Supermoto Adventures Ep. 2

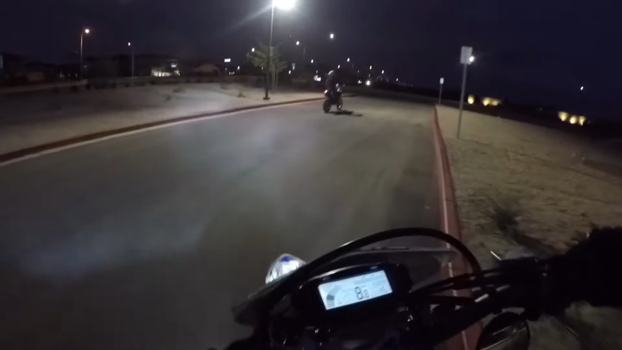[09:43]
Super dark out now. It's only like 6:30, but still. Savage.
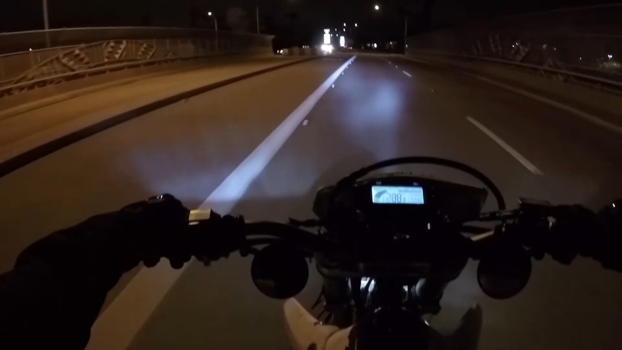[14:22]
I know he clocked me at least going 75 right there. That's fucking crazy.
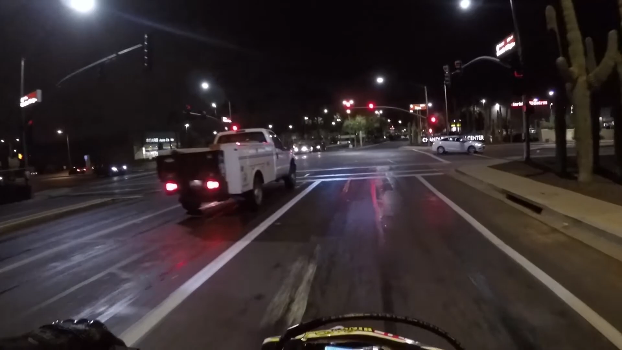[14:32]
And then I did a wheelie right before it.